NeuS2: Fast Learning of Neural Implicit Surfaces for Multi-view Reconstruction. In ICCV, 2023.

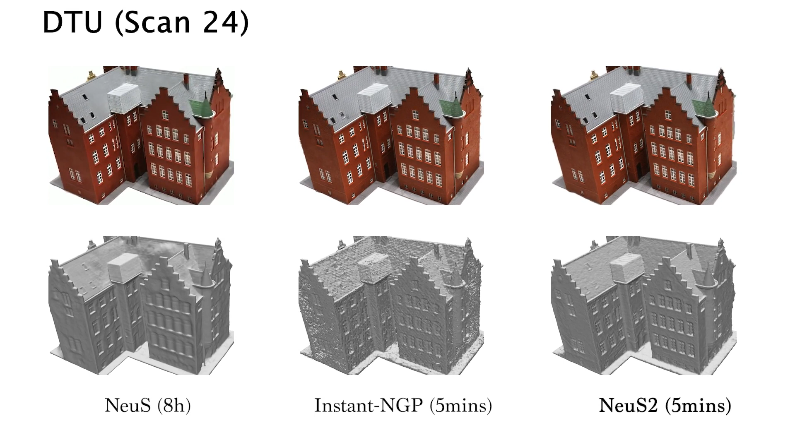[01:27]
In contrast, NuS2 achieves high-quality geometry and appearance reconstruction with fine-grained details.